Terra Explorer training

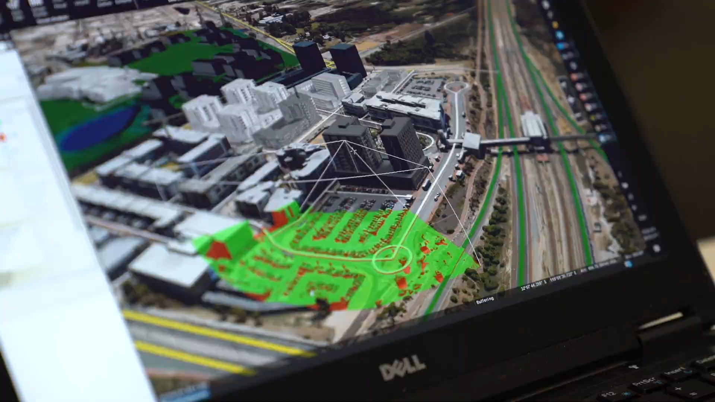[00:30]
In these courses we're going to learn how to use all of the 3D analysis tools available in the package. For example, we're going to use the viewshed tool to see what things look like from a particular vantage point.
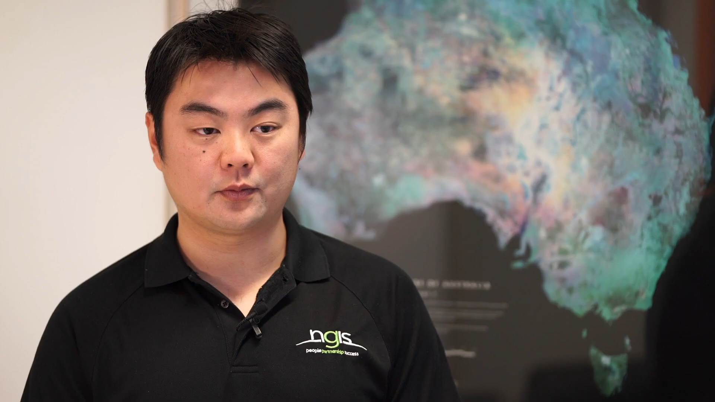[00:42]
We're going to use the terrain modification tools to flatten the terrain out, create ramps,
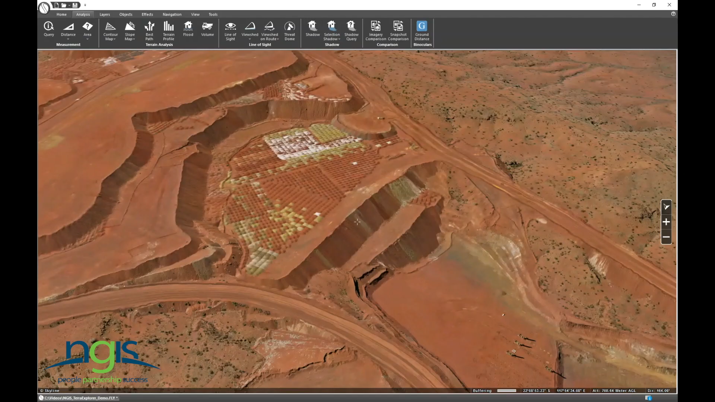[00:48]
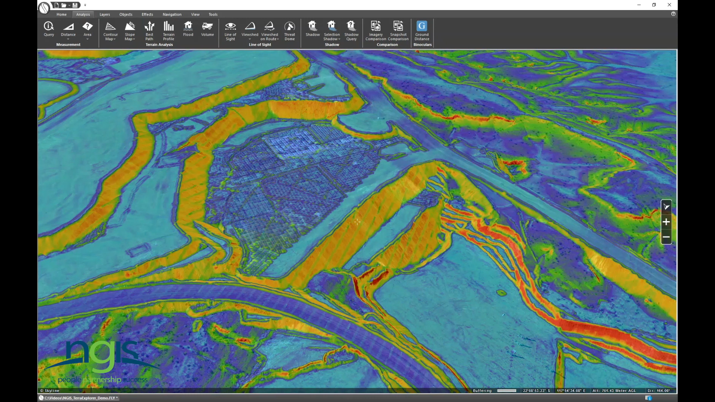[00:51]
have a look at what it's going to look like at two benches below where we're currently at.